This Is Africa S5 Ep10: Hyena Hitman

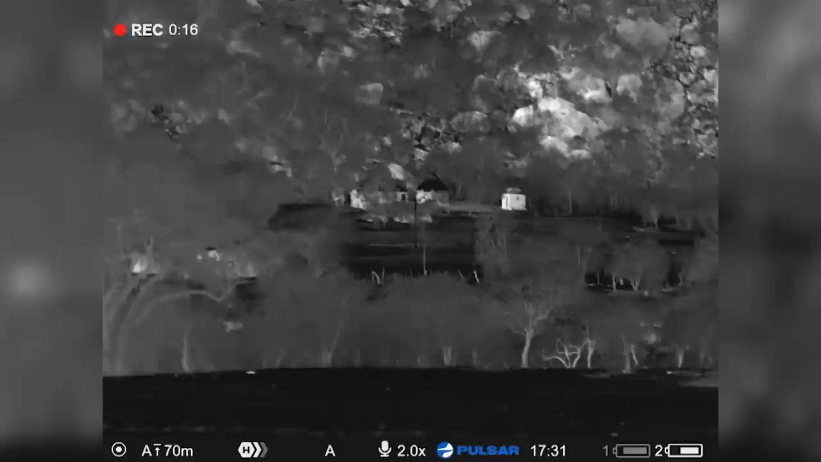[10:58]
The little hut. Have a look through mine, just make sure the night vision is also.
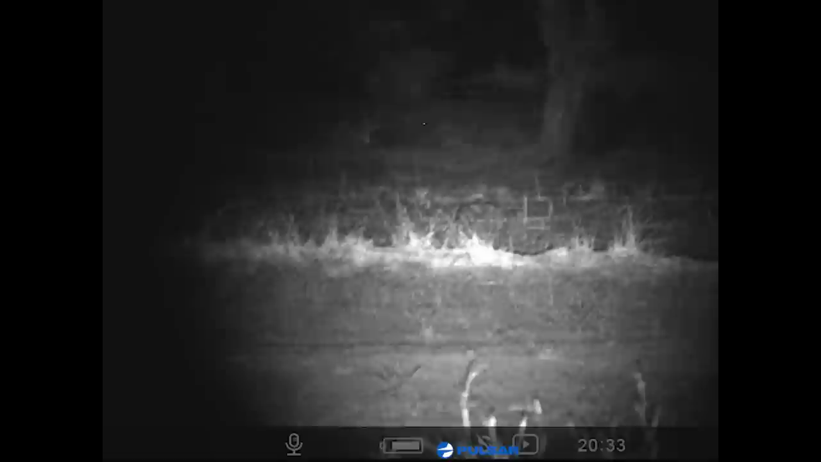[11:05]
Yeah, I've got the video as well on mine that's playing. So tell me, Steve. It's recording. When am I shooting? When I get to the speaker or before, or we just play it by ear? I'll have to call it.
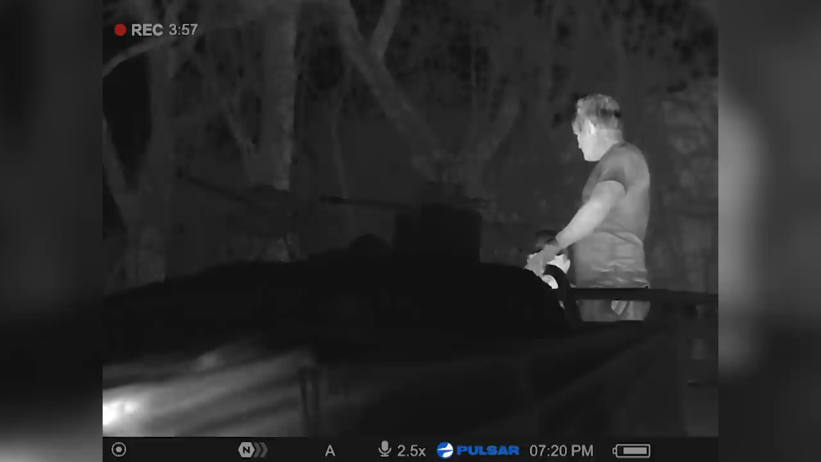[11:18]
I'm going to also use the thermal scanner, the Axion, and I'll hopefully be able to call your shots. So it depends where the hyenas are, then we'll talk through it, eh? All right, I got you, buddy. I have two main types of calls I use.
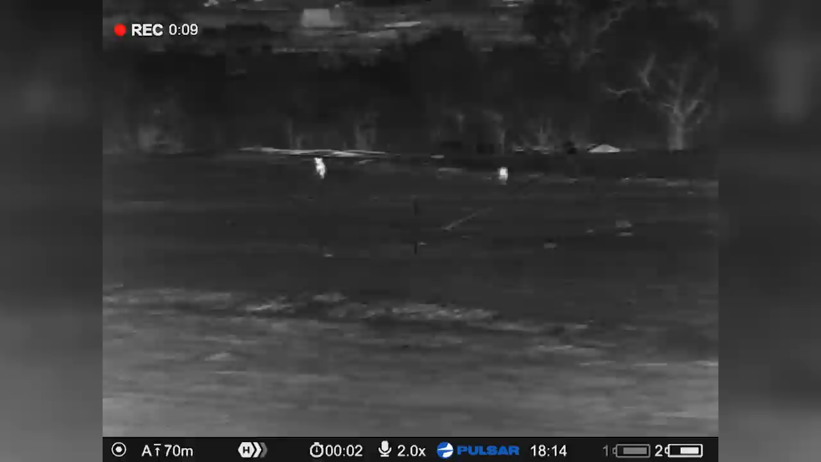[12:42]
They're coming. You push your cord. I am. Yeah, right in front. Two of them. Three of them. Okay, I'm getting on the caller. There's four. Okay, let me get ready. Don't let them grab this. They're suspicious.
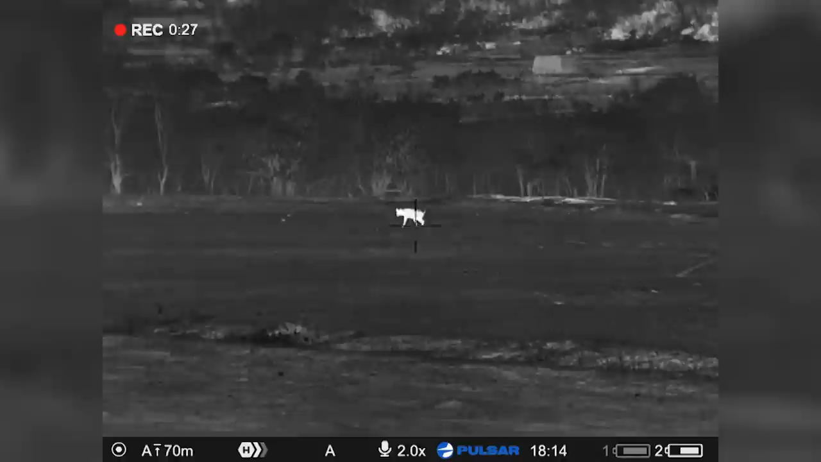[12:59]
Hyenas are definitely not the most easy of targets because they're always moving in and out, especially in a situation like this where they're hyped up. Which one are you on? And they're all moving. There's one standing looking right at you. Should I try him? I don't know which one you are. Just wait.
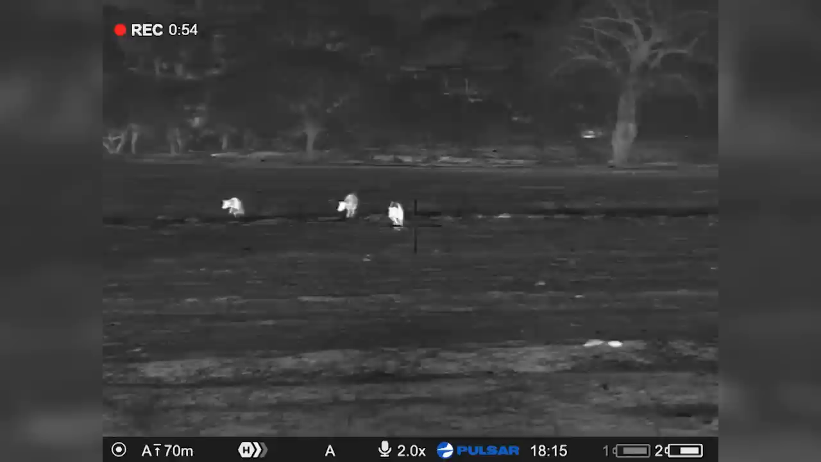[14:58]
Which one are you on? I'm the closest one. If he's the big yellow one, if he stops, you're going to smoke him.
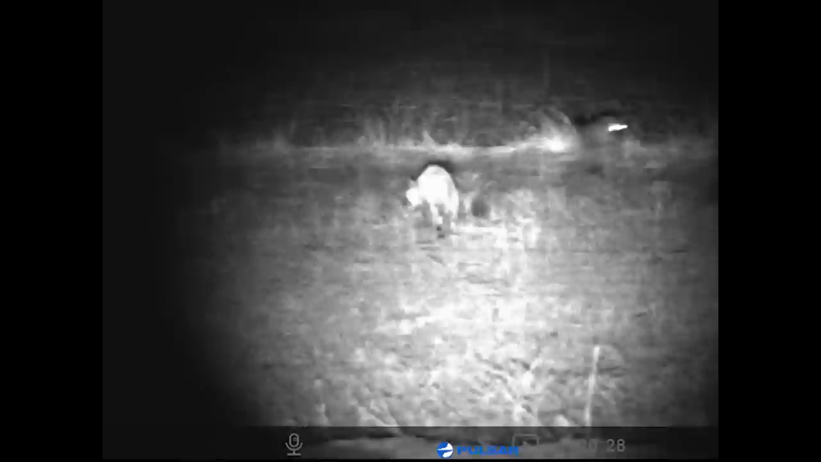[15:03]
He's coming in front. Yeah, good morning. Well, that's the next one. He's going to smoke him.
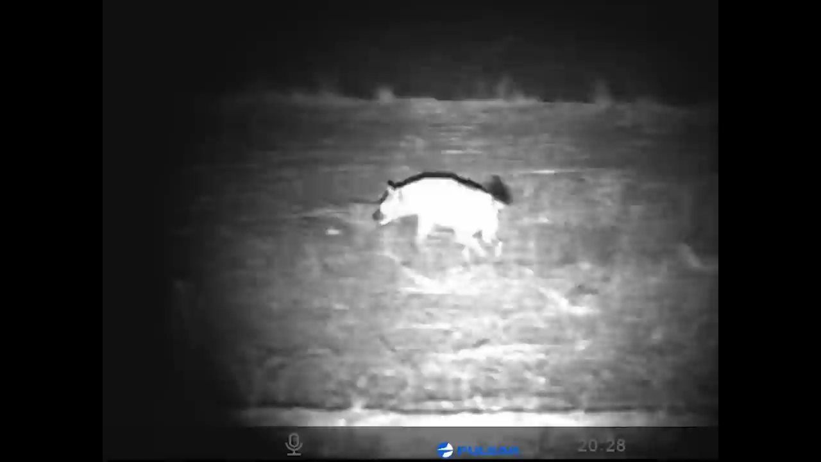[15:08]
Mate.
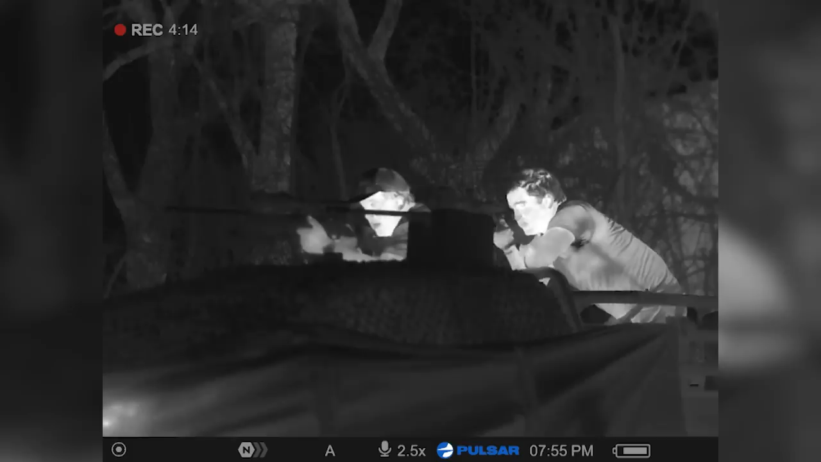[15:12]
Every time I'd start to get my squeeze on, the hyenas would move again, so it really, really wasn't easy for me.
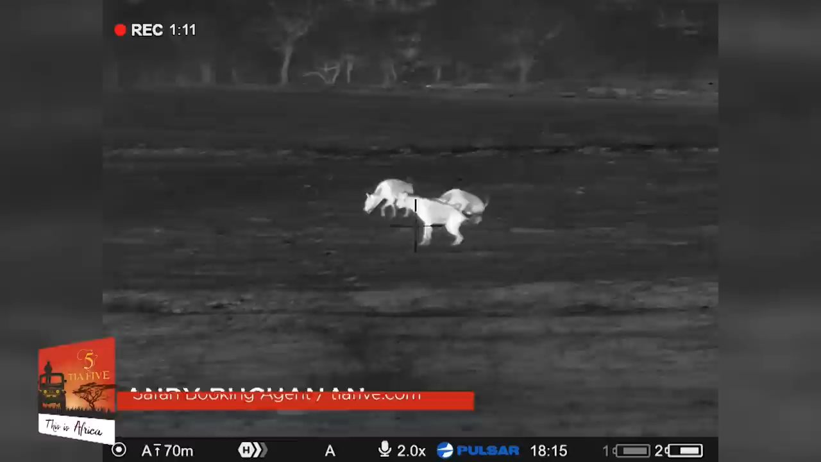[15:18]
One standing perfect, cheaper. Wait, I'm starting to stop. It goes back to you. Should I shoot him in the... No, wait for a side shot. Can I stop now? Hit him in through the shoulder. Wait, the one the closest to the speaker I'm on? The one in right in front of the three, right in front of us.
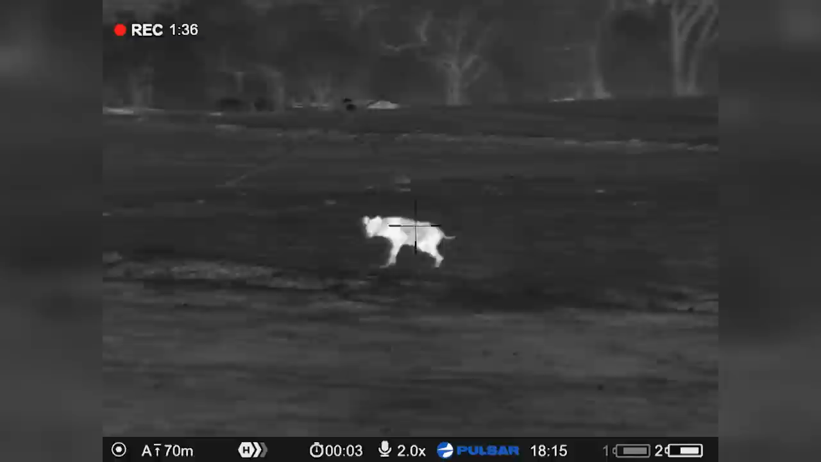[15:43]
And then all of a sudden the hyenas all started running away and I thought,
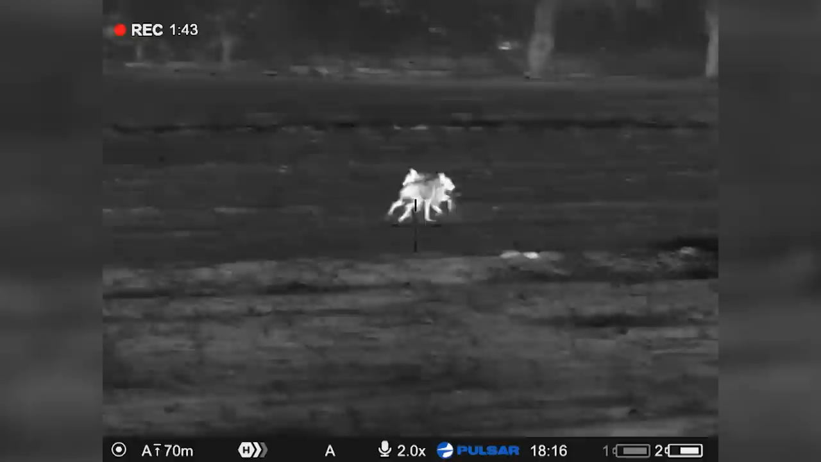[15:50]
you know what, I've really messed this one up.
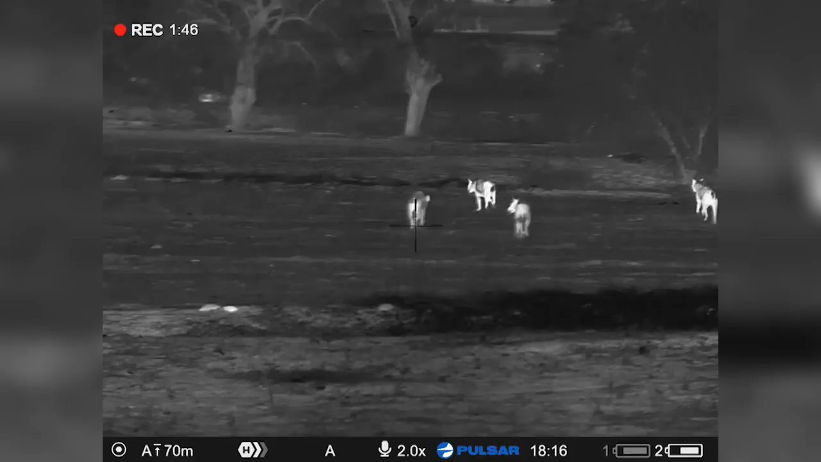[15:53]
You know, I'm not even going to get a shot off. So all of a sudden I was regretting not pulling the trigger. Hold on. Far right four, the one at the back. Don't let them go away. Wait, they're going to come back.
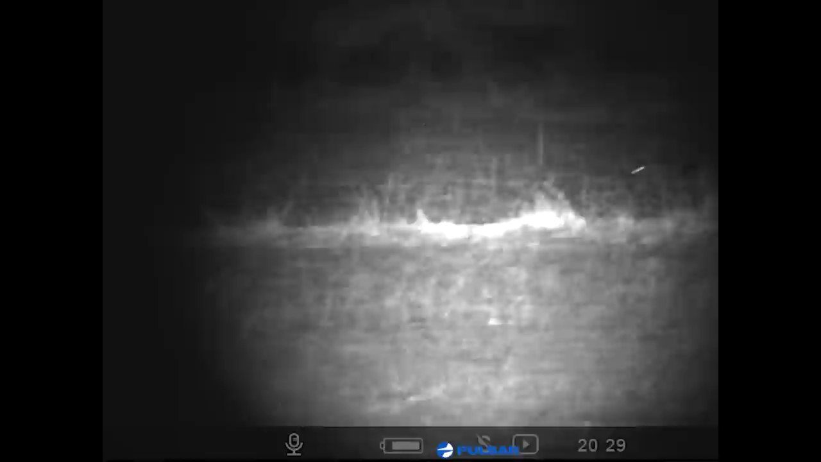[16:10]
They're going to come back. They're quite far. They're going to come back.
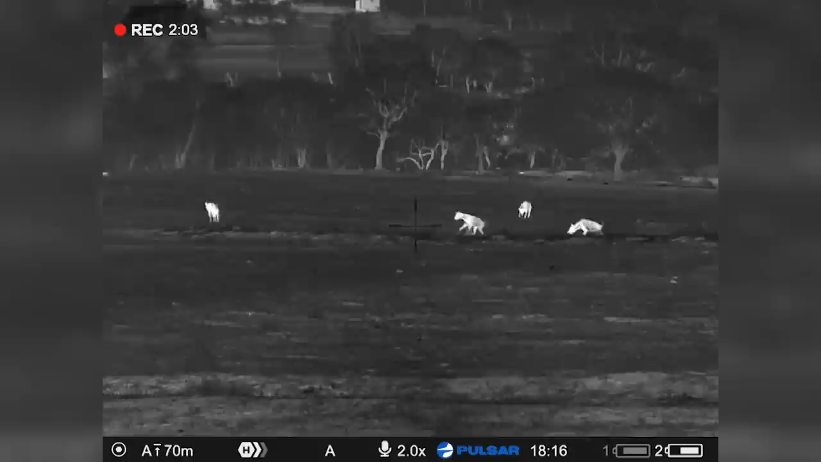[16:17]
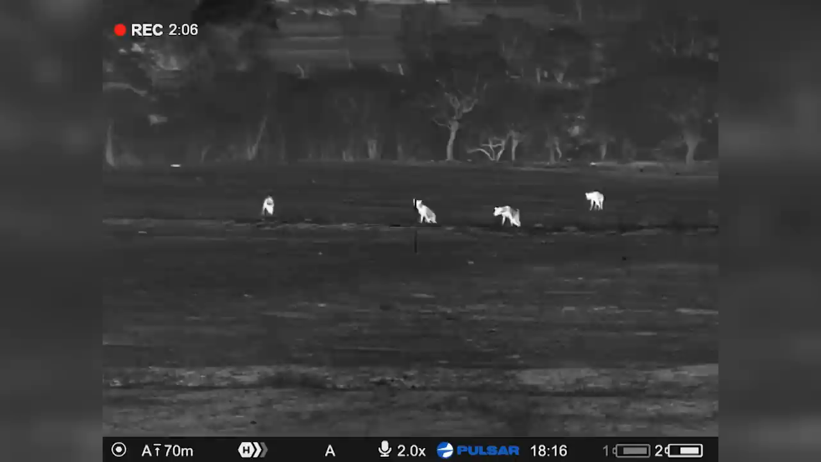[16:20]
Let them get closer. Distance is okay.